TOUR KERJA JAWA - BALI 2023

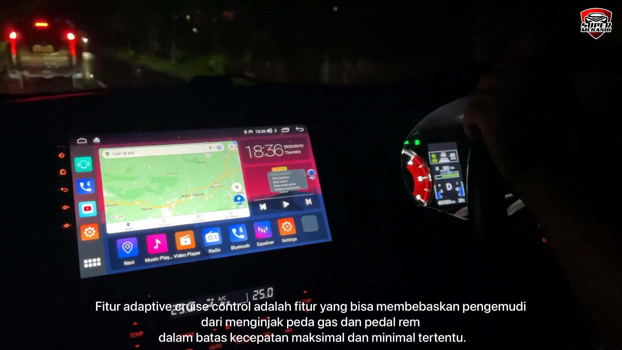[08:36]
Ini depan berhenti. Coba dia melahirin sendiri om. Berasa gak om.
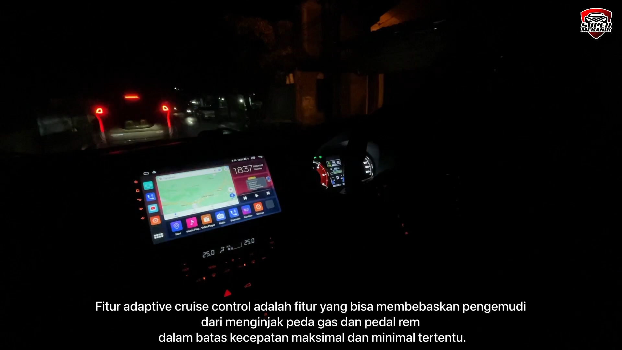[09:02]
Ini berhenti nih depan. Om injek rem gak? Enggak. Berhenti sendiri?
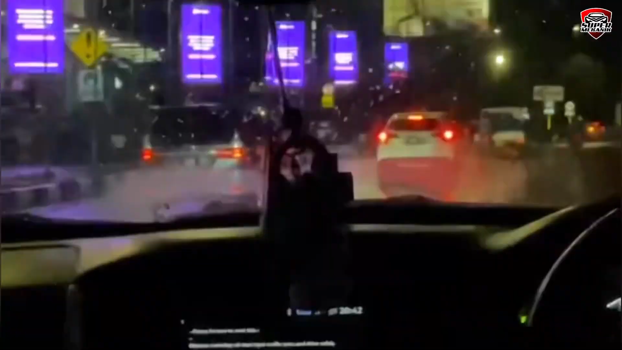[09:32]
Memasuki gerbang tol Singosari, Malang, Jawa Timur.
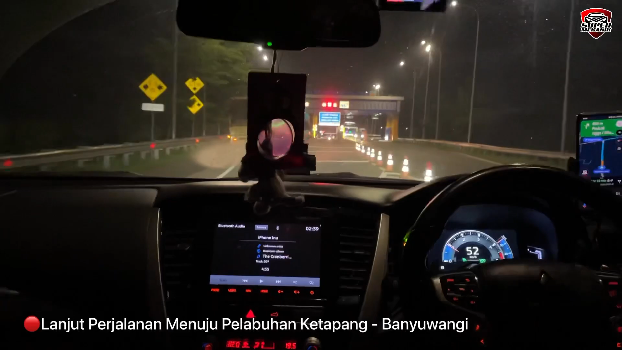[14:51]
Probolingo. Ini sih ya. Air tol nih.